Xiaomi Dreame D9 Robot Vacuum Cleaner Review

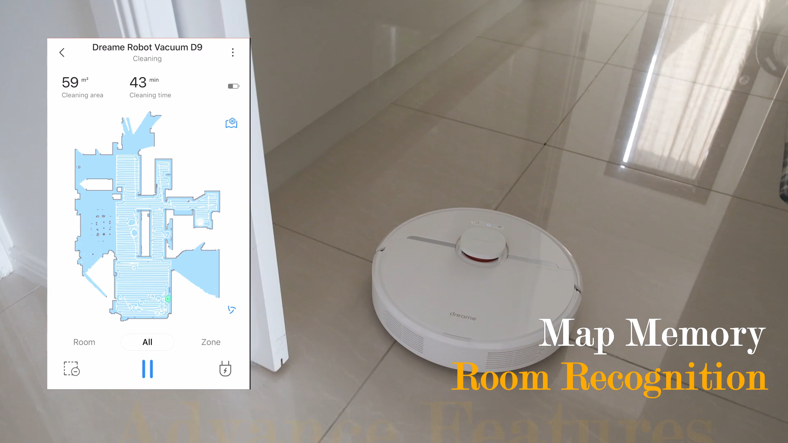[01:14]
this allow multi-room and selected area cleaning, set virtual walls,
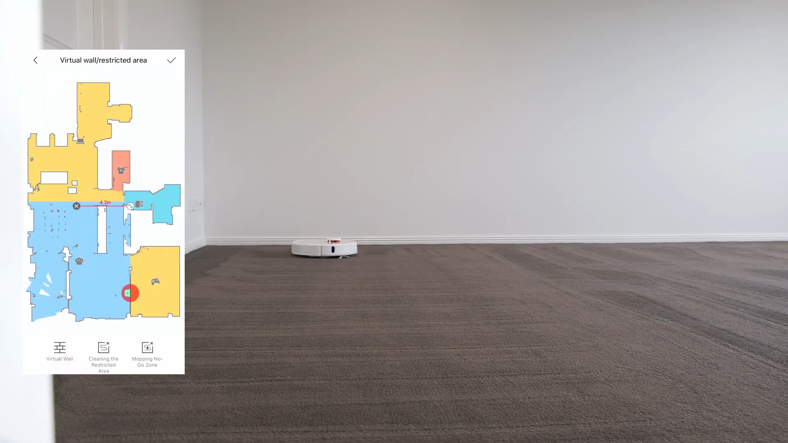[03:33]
and avoid these restricted areas in future operations.